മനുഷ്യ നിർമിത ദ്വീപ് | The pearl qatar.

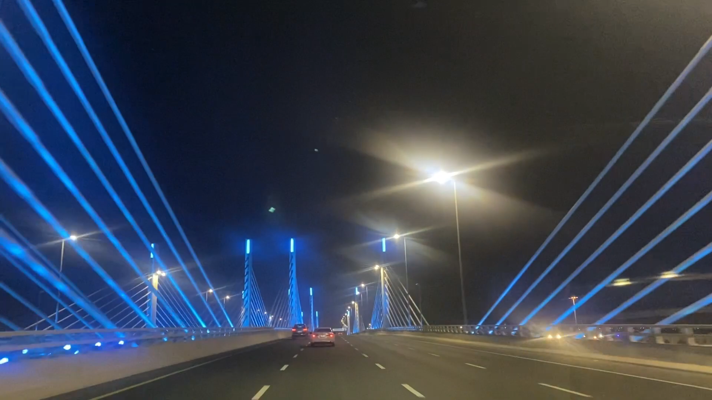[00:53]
അപ്പോൾ അബു ഹമൂറിന്ന് ഇതിപ്പോൾ ഞാൻ പോയിക്കൊണ്ടിരിക്കുന്നത് സബ അൽ കോറിഡോർ എന്ന് പറഞ്ഞിട്ടുള്ള ഒരു പുതിയ ഒരു റോഡാണ്. ഇവിടെ സിഗ്നലൊന്നുമില്ല, ഒരുപാട് കിലോമീറ്റേഴ്സ് നേരെ ഡയറക്റ്റ് റോഡ്.
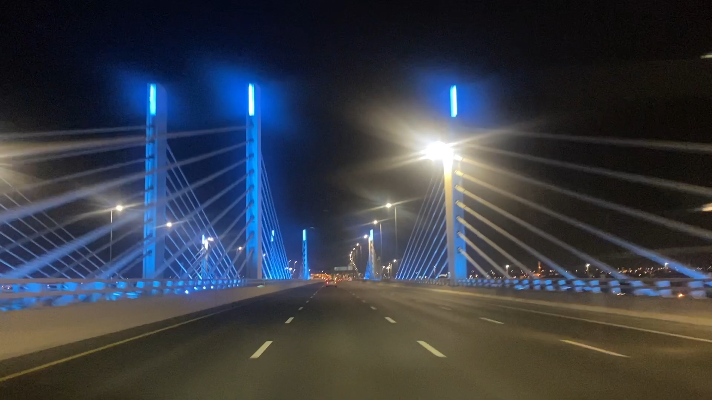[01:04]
അപ്പോൾ ഇത് വന്നതിൻ്റെ ശേഷം ഒരുപാട് ട്രാഫിക്കൊക്കെ കുറഞ്ഞിട്ടുണ്ട്. സബ അൽ കോറിഡോർ എന്നാണ് ഇതിന് പറയാം. അപ്പോൾ അബു ഹമൂറിന്ന് നമ്മൾ സബ കോറിഡോർ വഴി സ്ട്രെയിറ്റ് അങ്ങ് പേൾ ഖത്തറിലേക്ക്.